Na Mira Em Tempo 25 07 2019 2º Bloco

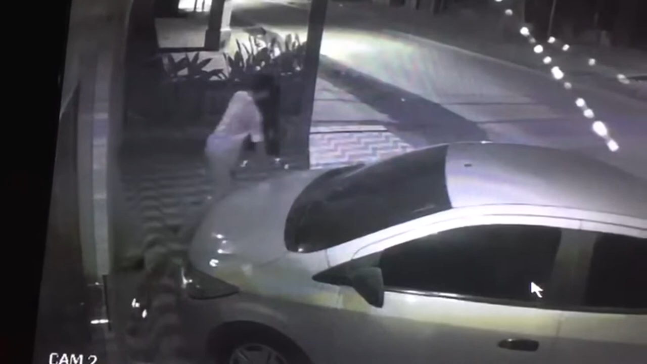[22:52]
Os proprietários só puderam observar, no dia seguinte, que a porta estava arrombada. Até o momento, o homem ainda não foi identificado pela polícia.